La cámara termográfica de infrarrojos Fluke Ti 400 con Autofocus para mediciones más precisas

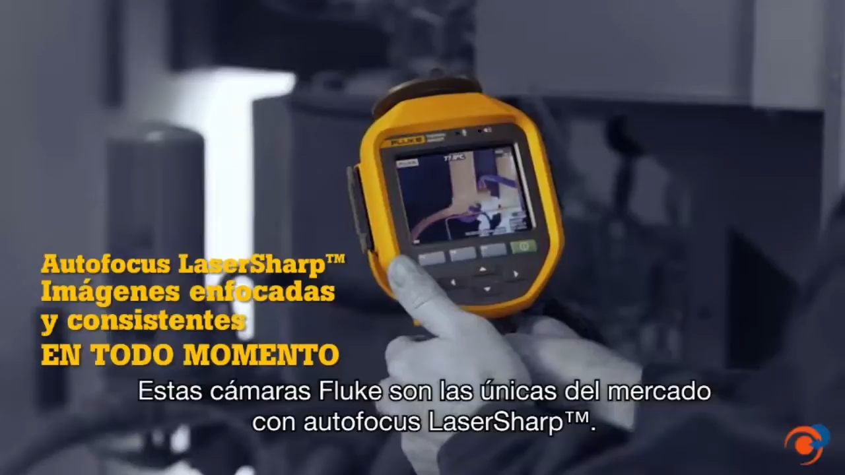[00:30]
gets the images you need in focus every single time these
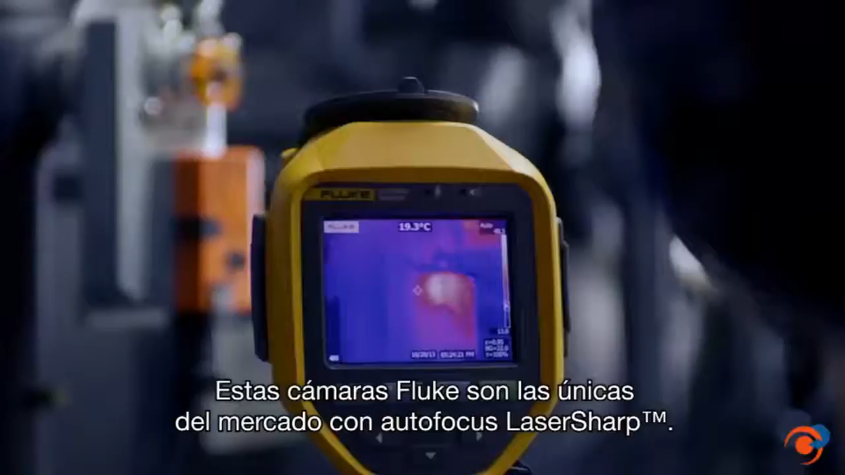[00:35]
On screen: spot 19.3°C
fluke cameras are the only cameras on the market with laser sharp autofocus focusing images
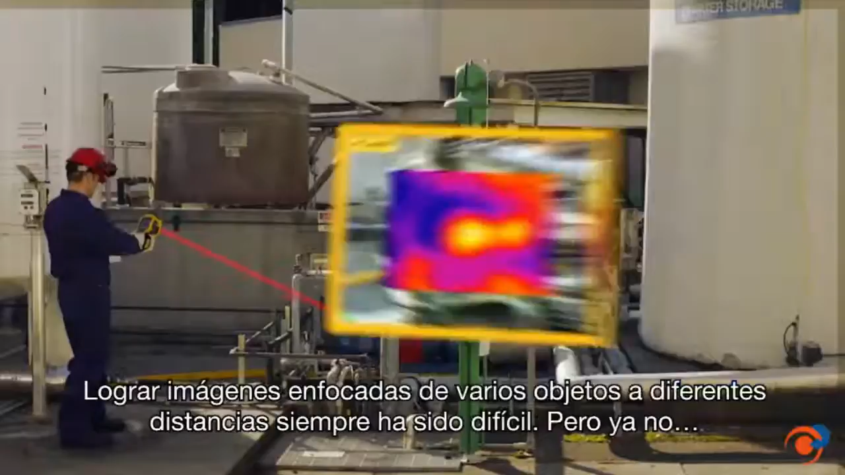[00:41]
of many objects at different distances takes time and is often a challenge not anymore
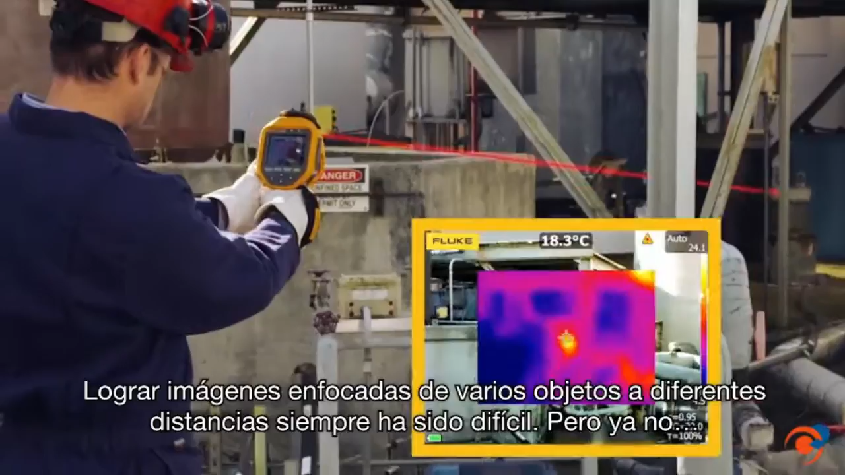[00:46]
On screen: spot 18.3°C
simply point focus and capture your image consistently in focus
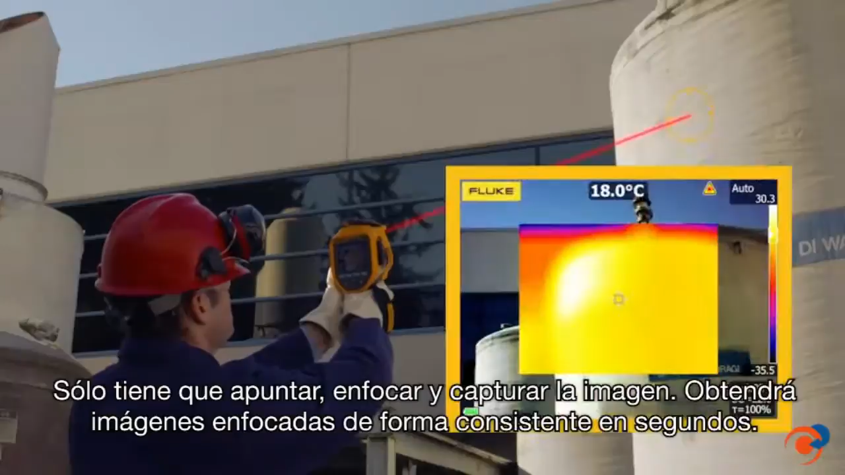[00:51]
On screen: spot 18.0°C
images easily within a few seconds out-of-focus images can give you inaccurate temperatures
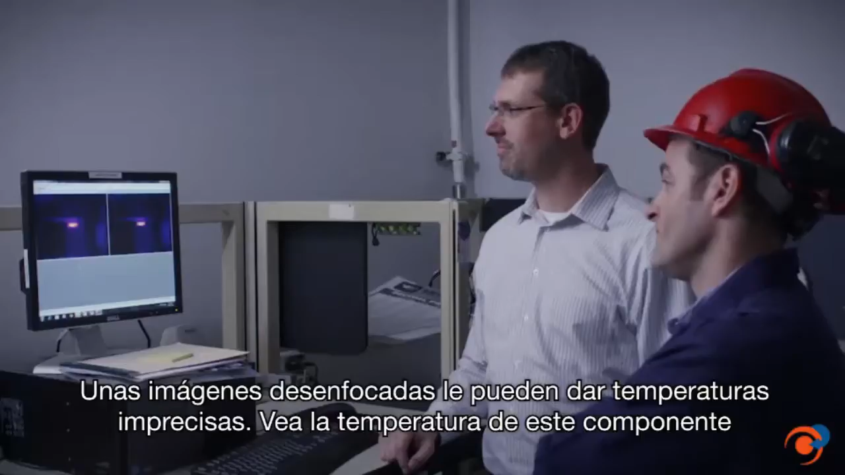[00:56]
look at the temperature of this component in this out-of-focus image it shows a high temperature of
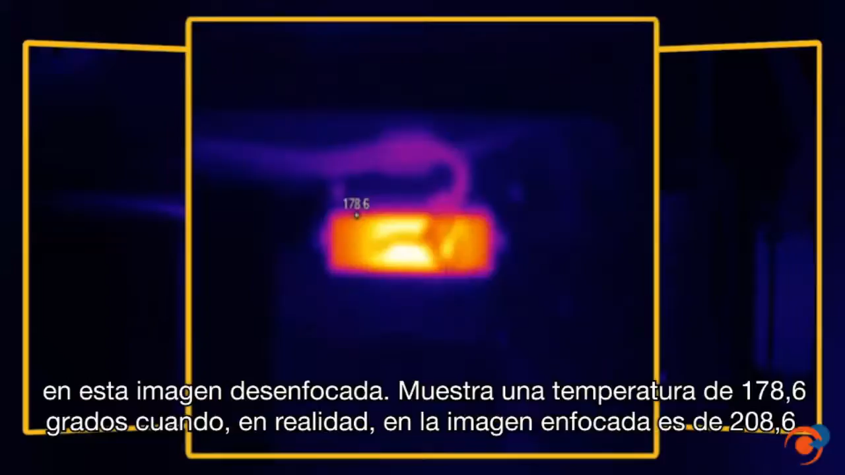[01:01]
178 point six degrees when in fact in this in focus image it is
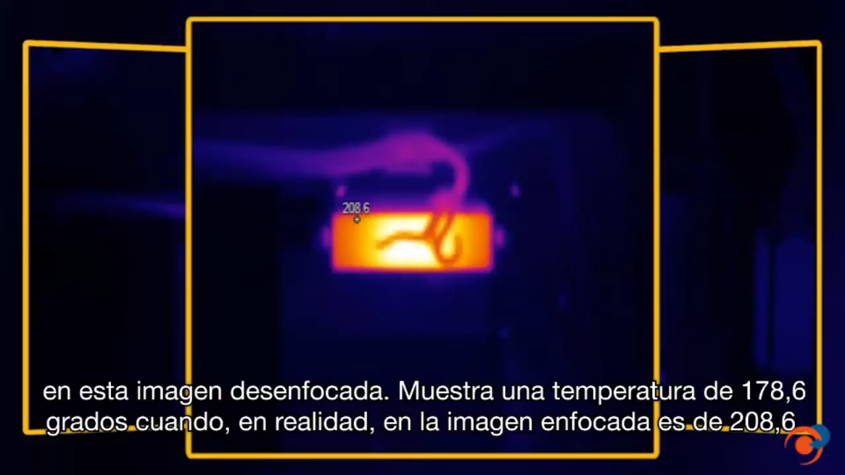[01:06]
208 point six degrees that's a 30 degree difference due to an out-of-focus
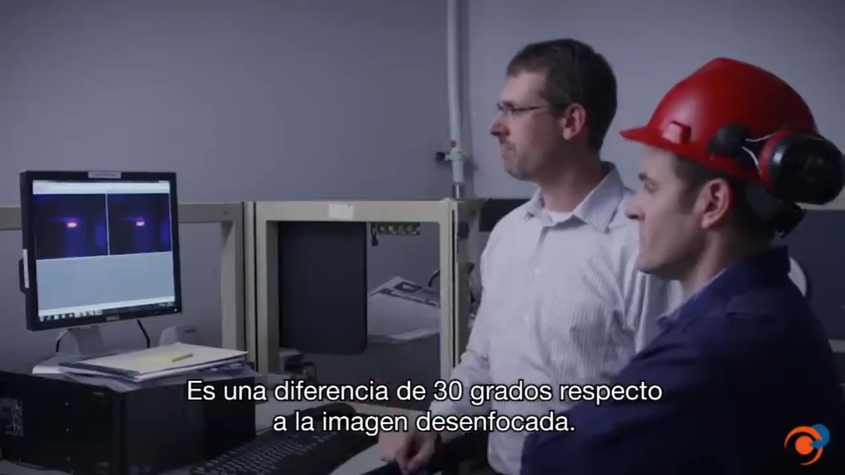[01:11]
image the accuracy of your inspection results are really important in making next-step decisions
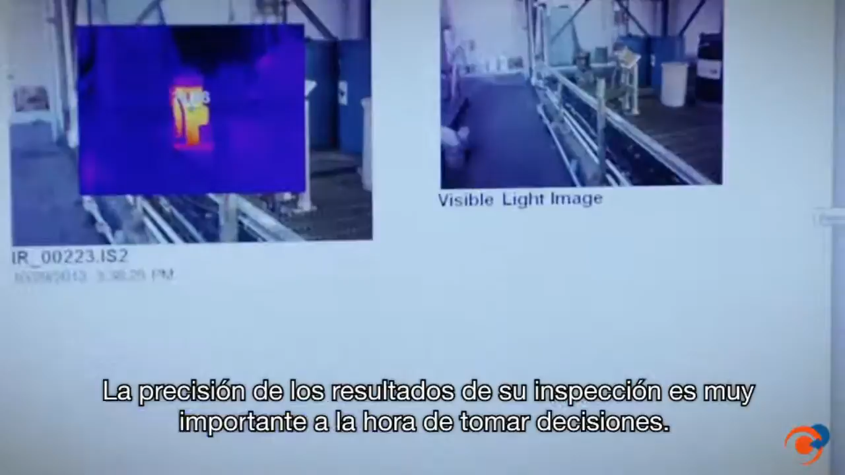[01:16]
you really don't need the hassle of the re-inspecting locations because your images were out of
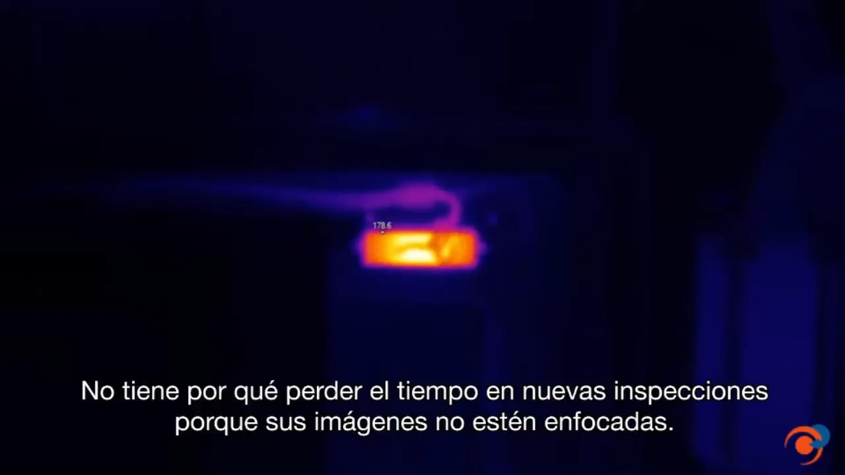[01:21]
focus foreground obstacles make focusing a difficult task if not impossible
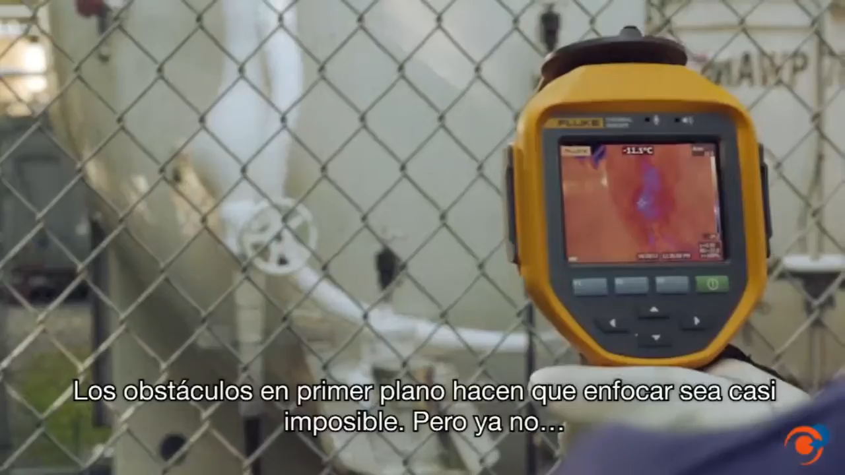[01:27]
not anymore even through a chain link fence simply point
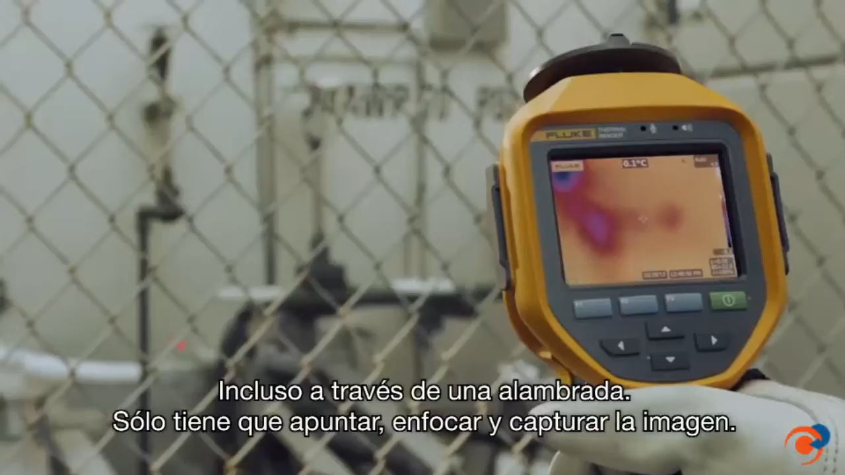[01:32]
focus and capture your image even when you are inspecting different objects at different
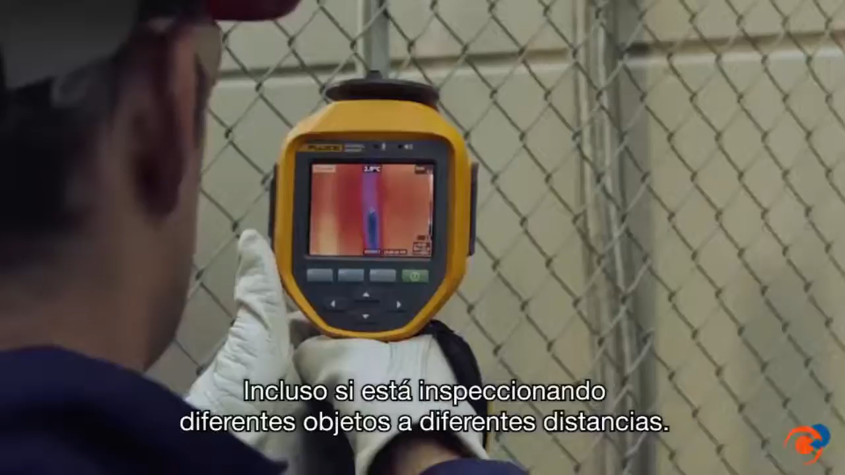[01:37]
distances you know how important in focus images are especially while running
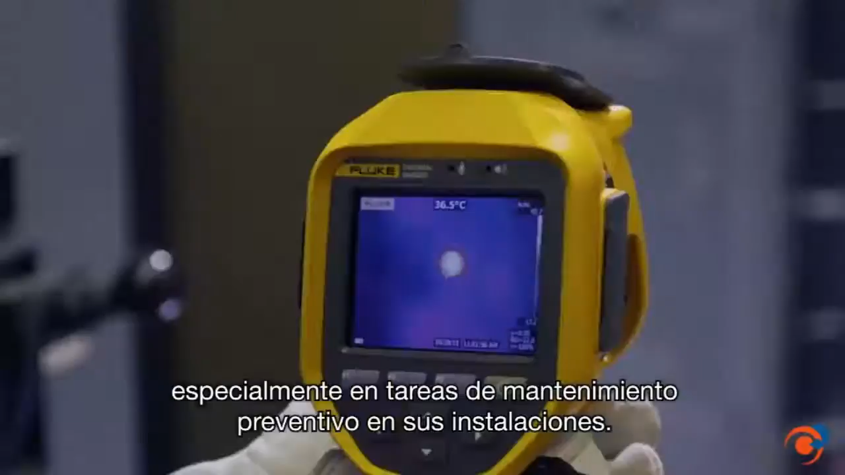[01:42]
On screen: spot 36.5°C
routine preventive maintenance around your plant manually focused images leave room for
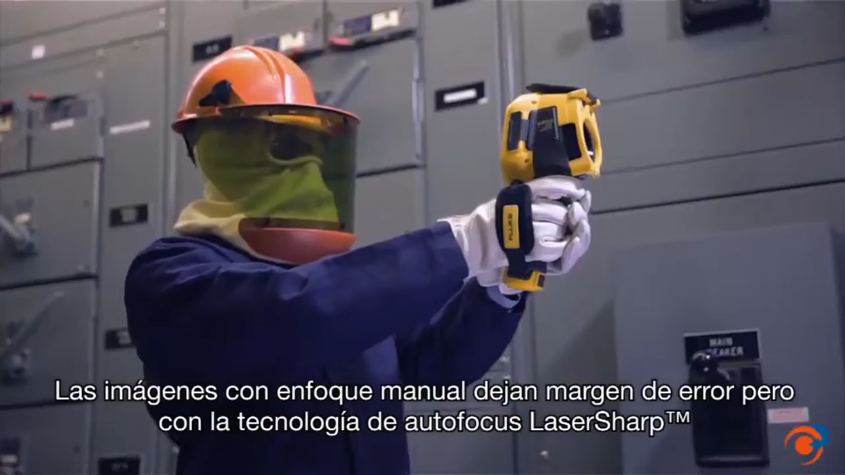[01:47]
error but with laser sharp autofocus you can be sure you're capturing more accurate
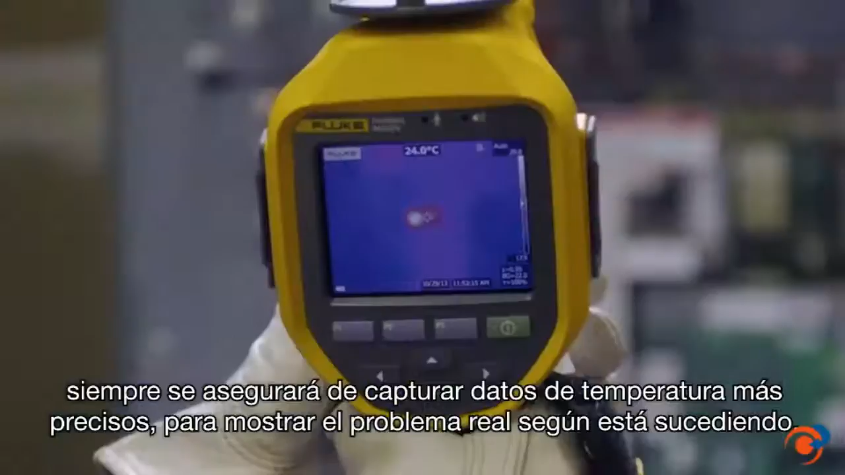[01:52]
On screen: spot 24.0°C
temperature data every single time which helps in trending what's really happening over time
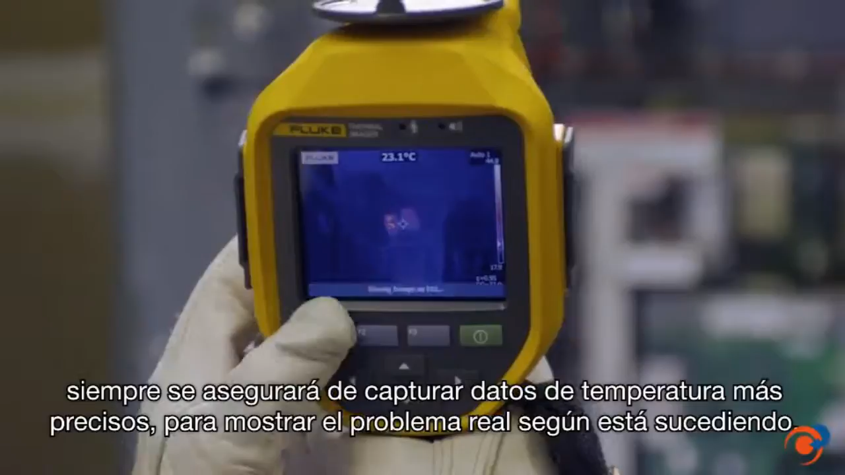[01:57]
On screen: spot 23.1°C
for consistent results in seconds the flute ti-400 with laser sharp autofocus every single time